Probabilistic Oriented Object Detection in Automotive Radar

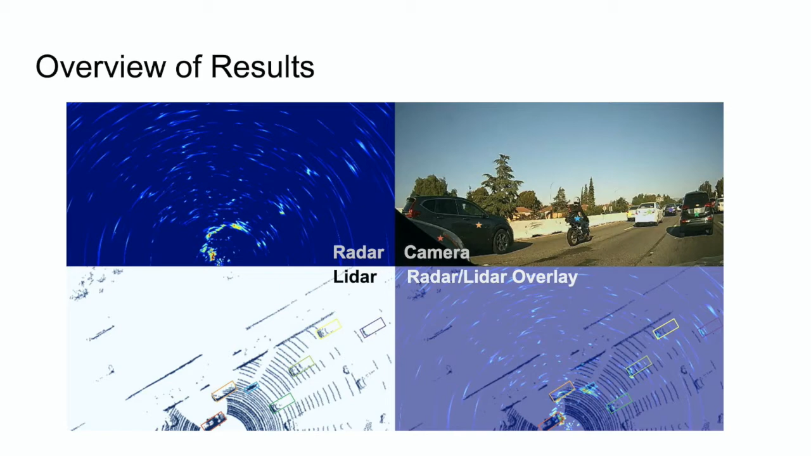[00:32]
The camera image and the lidar data are only used for visualization and are not available during prediction. Lidar data are also used to provide ground truth to our perception pipeline. Before we dive into the details, why do we want to use automotive radar in the first place?
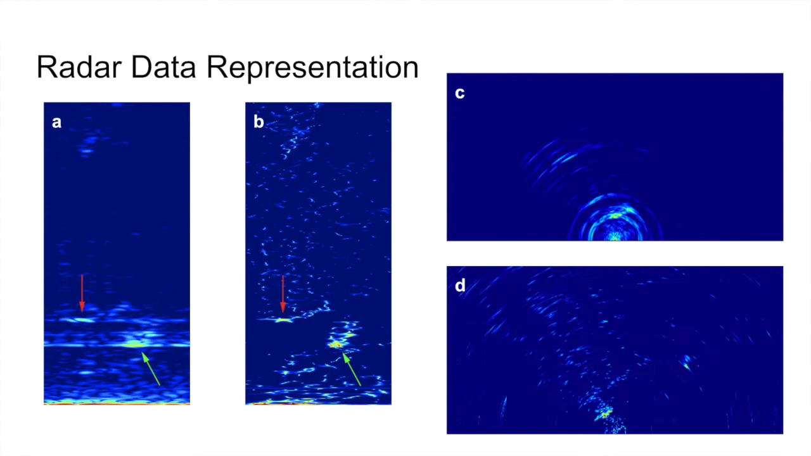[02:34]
And from the video we can clearly see the radar response of passing vehicles and the highway barrier. In this way, we have four different formats of radar data, and we tested performance of our algorithm using all four data formats to demonstrate the necessity of the music algorithm and coordinate transformation. We used the LiDAR data to automatically obtain ground truth annotation. In order to get accurate perception results on LiDAR data, we combined several state-of-the-art 3D object detection algorithms, namely complex ULO and point RCNN, through test time augmentation and model ensemble to achieve high performance.